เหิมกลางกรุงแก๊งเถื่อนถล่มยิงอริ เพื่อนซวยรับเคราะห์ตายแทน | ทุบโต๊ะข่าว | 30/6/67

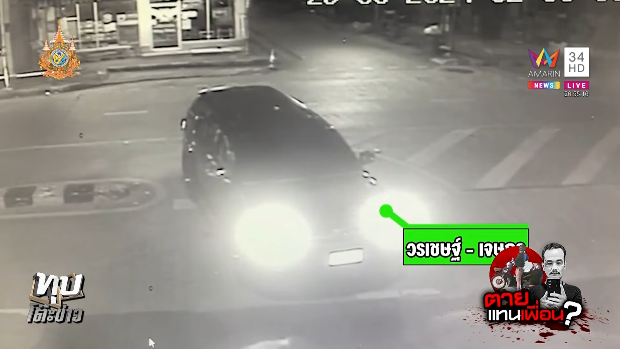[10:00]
คือเป็นน่าค่าเมื่อที่ปลายนะคุณผู้ชมฮะ แล้วเสร็จหนีกันไปคนละทิศ คนละทางไอ้มอตาไซส์ 7 คัน ขับแยกย้ายกันไปบางคนเข้า ซอยเล็ก ทะลุ ออก ซอยนุ้น ซอย